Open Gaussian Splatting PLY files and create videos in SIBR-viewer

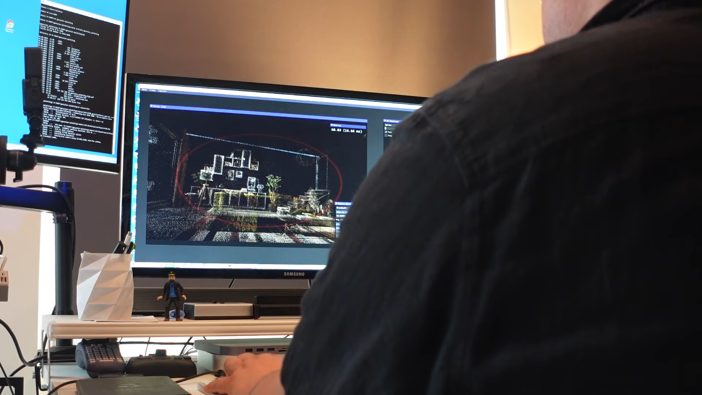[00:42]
And if you have already calculated and trained these Gaussian models locally on your own computer,
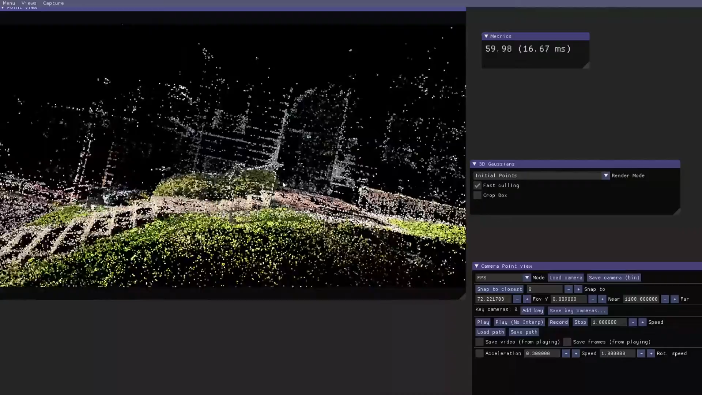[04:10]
It will show you a 3D point cloud model from the source where you borrowed that configuration file.
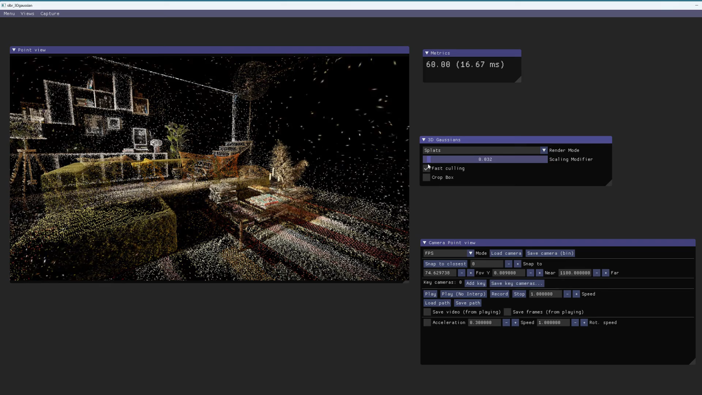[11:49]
you will see how the individual splats are scaling down in the view and show how this point cloud is made.
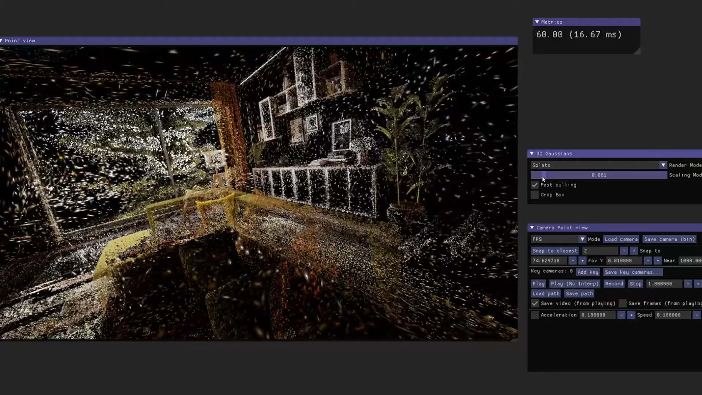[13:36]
the splat will be recorded in the final video.